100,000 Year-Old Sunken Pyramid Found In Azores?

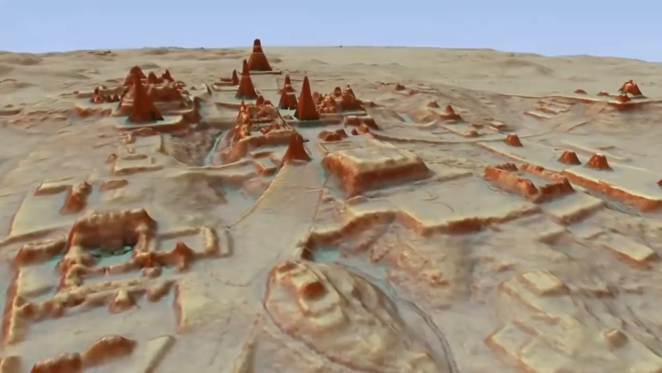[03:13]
This discovery, although not sharing the same undeniable data for its age supported by geological study, is of such an unimaginably enormous size, revealed to contain such advanced architectural planning, that it and many other similar sites have forced many fields of historical study to re-evaluate their understandings of past populations,